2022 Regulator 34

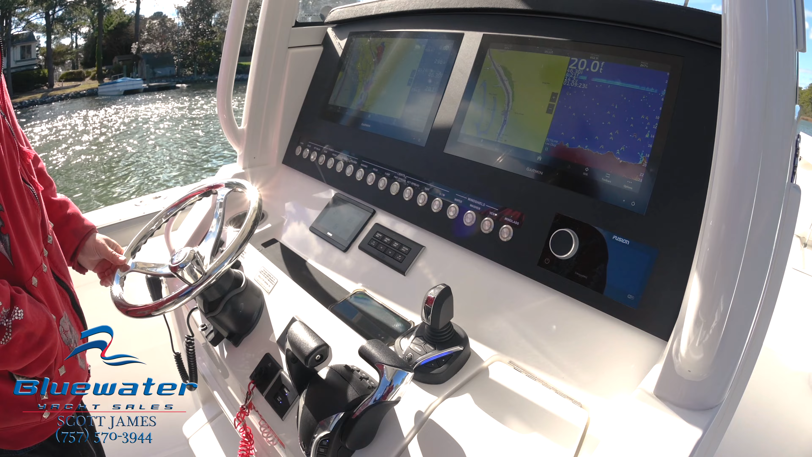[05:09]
The Yamaha gauge also runs through the Garmin backbone and can show up on your Garmin screens.
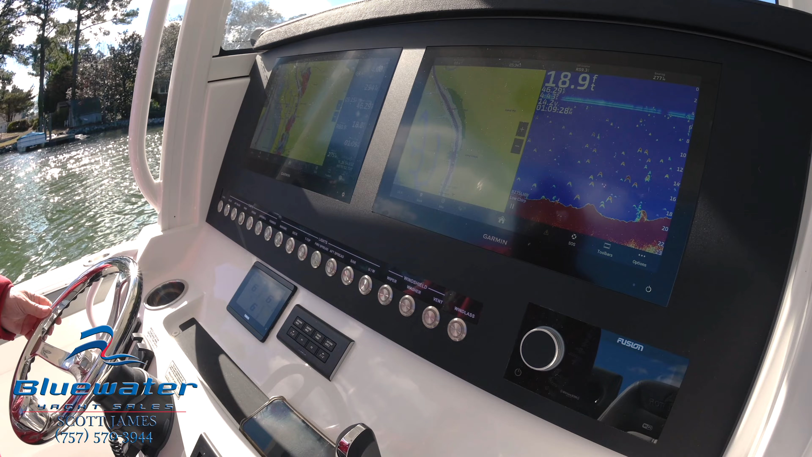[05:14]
Again, fusion stereo, satellite capable, Bluetooth capable.